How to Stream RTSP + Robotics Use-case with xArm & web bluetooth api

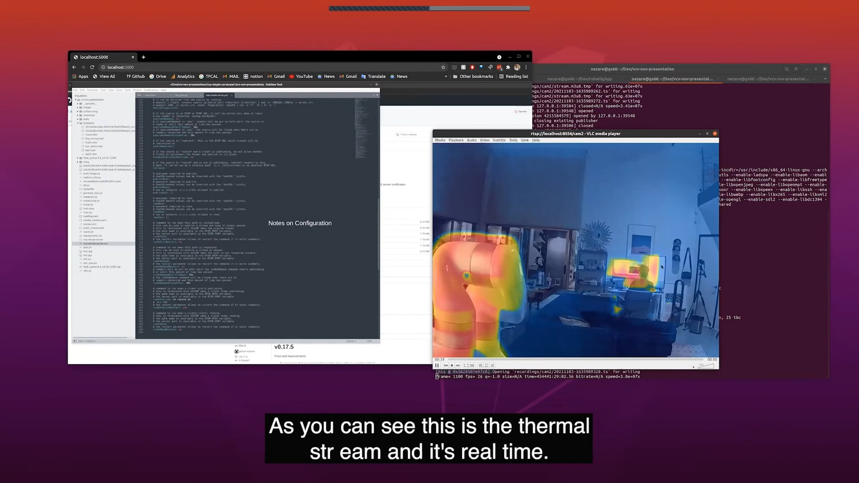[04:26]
As you can see, this is the thermal stream and it's real time.
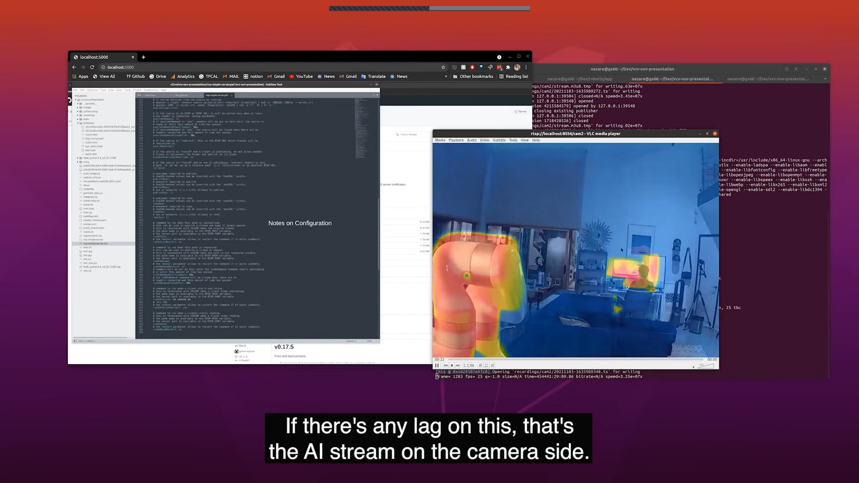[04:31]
If there's any lag on this, it's the AI stream on the camera side, but it's, it's extremely stable, like I said, and very easy to use.